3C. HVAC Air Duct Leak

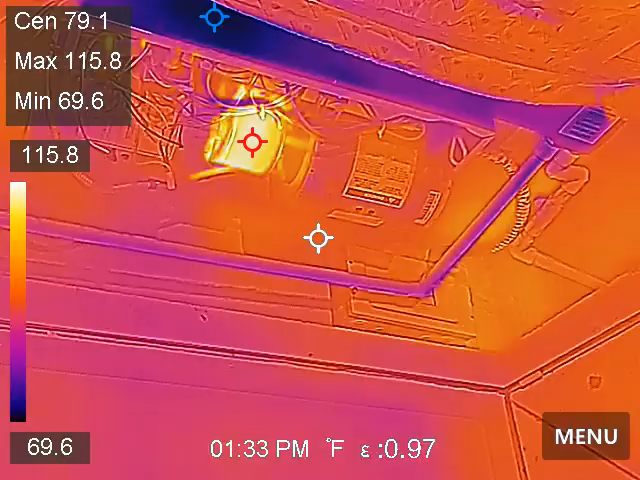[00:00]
On screen: spot 79.1°F, max 115.8°F, min 69.6°F
Okay, this is the evaporator coil.
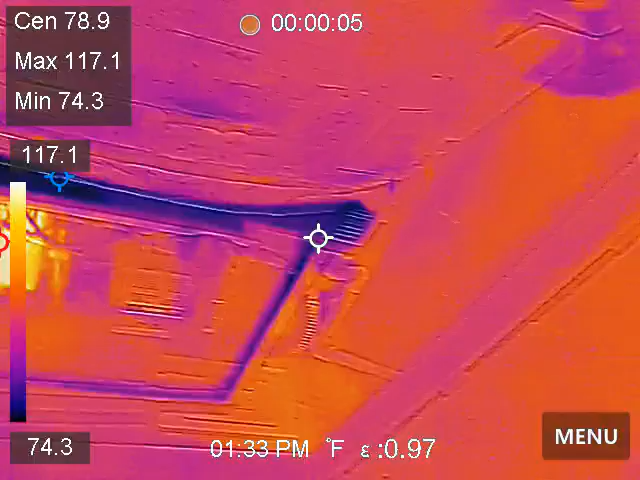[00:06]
On screen: max 117.1°F, min 74.3°F, scale top 117.1°F, scale bottom 74.3°F
I mean, excuse me, this is the HVAC indoor air handler, the return air. These are air supply ducts.
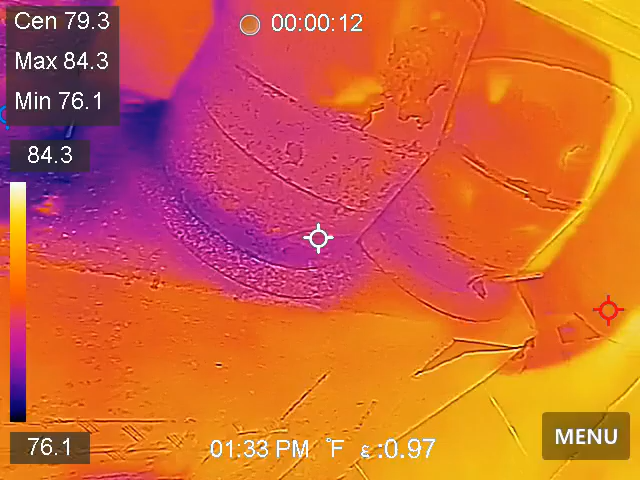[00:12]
On screen: max 84.3°F, min 76.1°F, scale top 84.3°F, scale bottom 76.1°F
If you look at the difference in the coloration. The difference in the coloration between this one and these.